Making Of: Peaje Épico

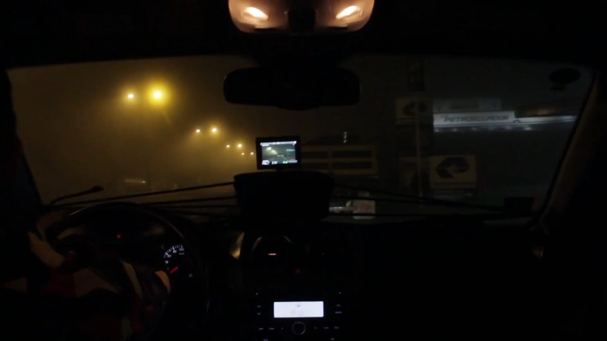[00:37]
O sea, sigues los conos. Sigues ese trail de conos que hay. Y ahora le luces, nunca le dices que hay.